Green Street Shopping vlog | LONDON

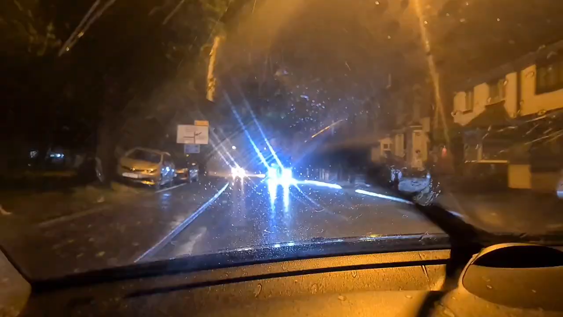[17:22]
So the weather report says that today, within the 24 hours, it's going to rain like as it's rained 1.5 months.
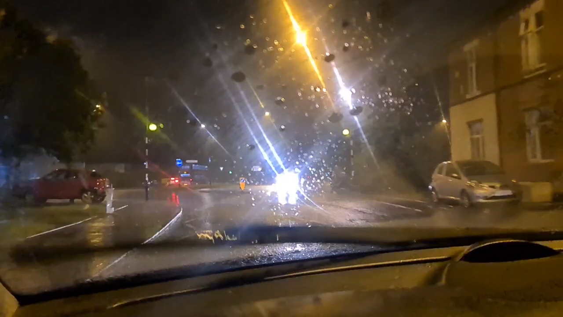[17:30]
So I do believe that because it is raining really, really badly. Straight ahead. And it's not stopping, it's really bad.
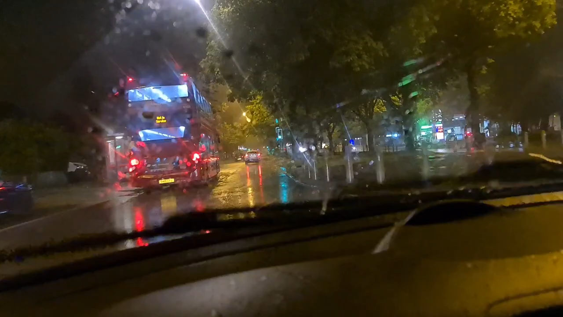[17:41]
But when we were coming from London, it wasn't that bad. As soon as we entered Birmingham. In day and evening time, it was like that. Yeah, look at this flood. Ooh. Is it flood? It is a UK flood. It's a UK flood here. Look at that. Oh my god.